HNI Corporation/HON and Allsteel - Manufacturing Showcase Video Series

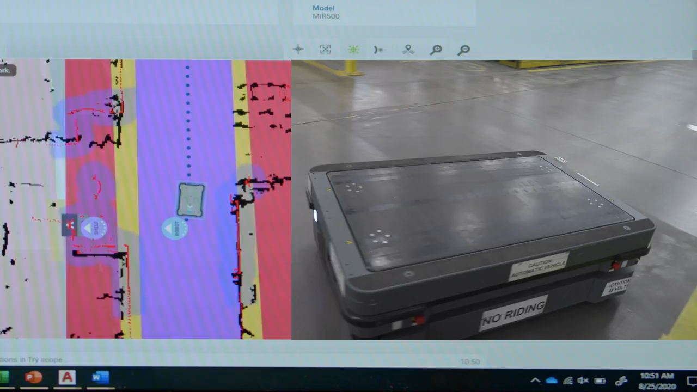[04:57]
So right now it is approaching line three, its lineup position.
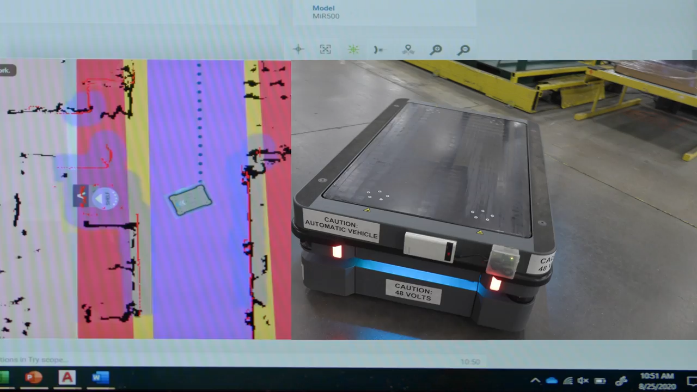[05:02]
Once it gets to that spot, it'll see the VL marker that it uses to tell where it's going to dock to, and now you see it approaching the shelf at line three,